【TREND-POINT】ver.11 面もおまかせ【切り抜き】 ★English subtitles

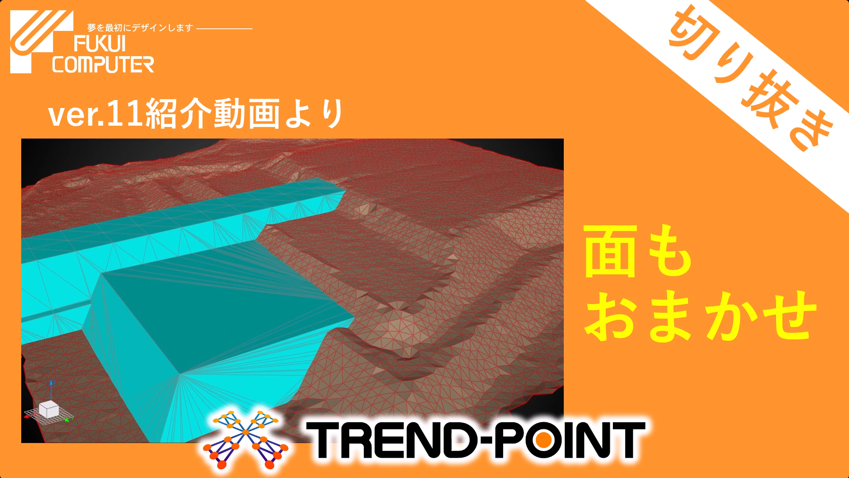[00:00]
そしてここから三角毛の進化が止まらないっていう部分ですねお話ししていこうと思うんですけどこのデータでやっていきましょうかもう一気にいきますね例えば
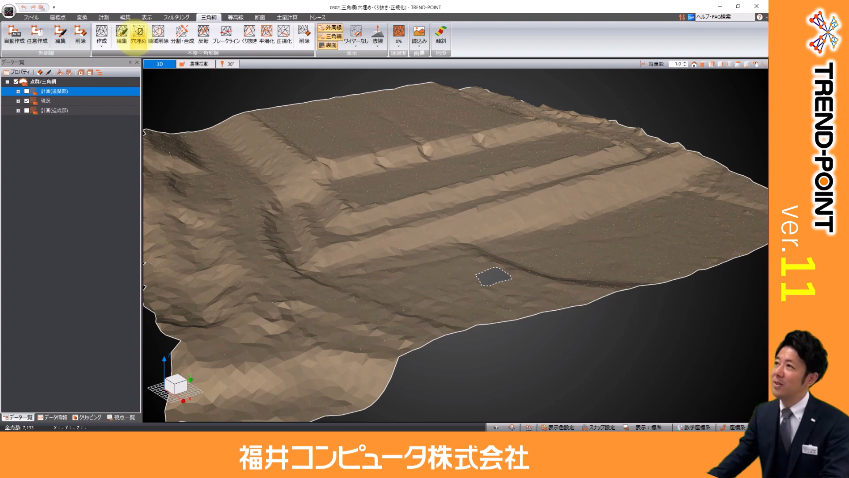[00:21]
まずは穴埋めっていう機能が新たにつきました三角毛の穴埋めっていうコマンドができましたので見てそのまんまなんですけど例えば中の点群がないようなところでこういう穴が開いてしまったっていうところをポチッとクリックすればパッと作
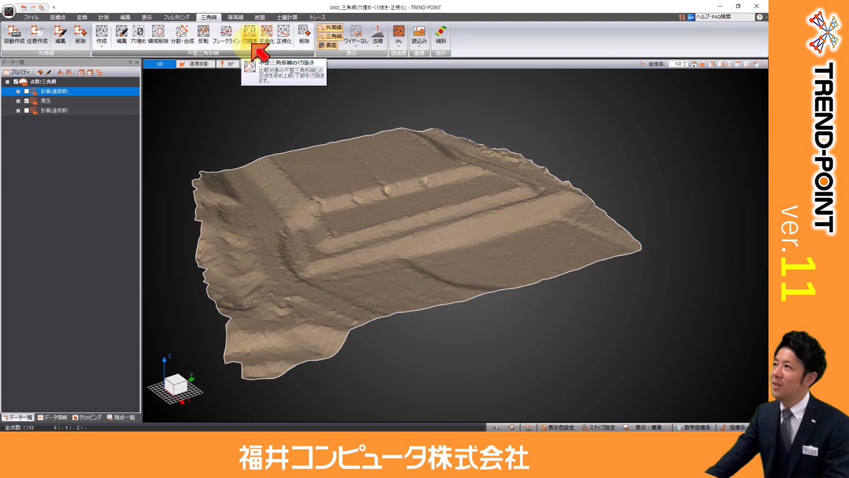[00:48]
例えばこのように計画の盛り土が現況にぶつかった状態になってますけれ